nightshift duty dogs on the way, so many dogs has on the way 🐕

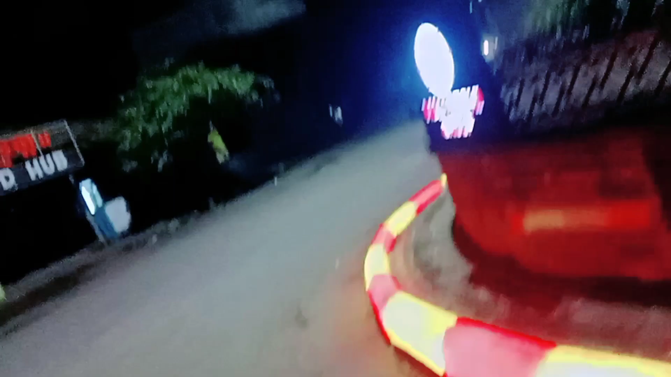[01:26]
इधर देखना कितना कुत्ता है रूट पर, ये बोला दो
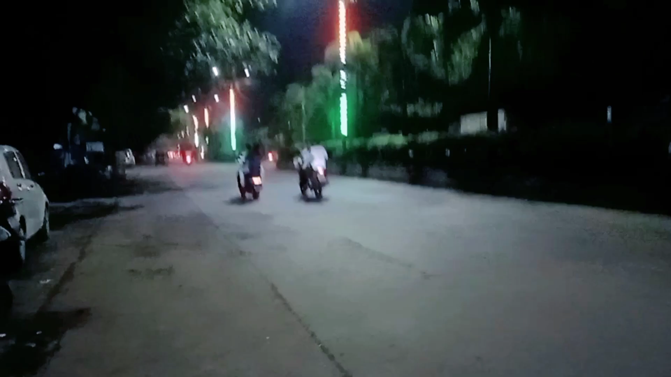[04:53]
लोग तो ज़्यादा जा रहा है यार, और कोई डॉग तो नहीं है यहाँ।